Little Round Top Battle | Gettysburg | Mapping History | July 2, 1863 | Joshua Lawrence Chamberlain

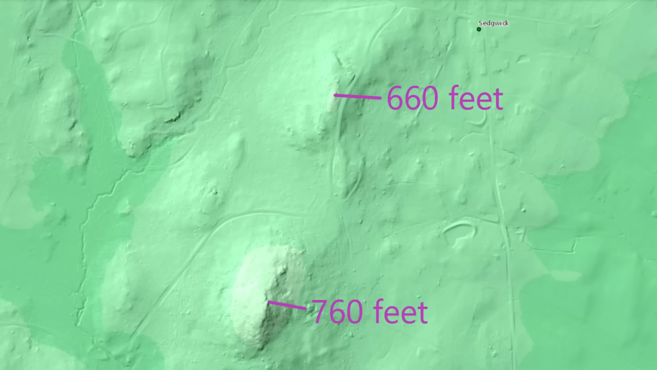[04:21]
we can see that Big Round Top at 760 feet is 100 feet higher than Little Round Top at 66 feet. The crests of the two hills are just under one half a mile apart from each other.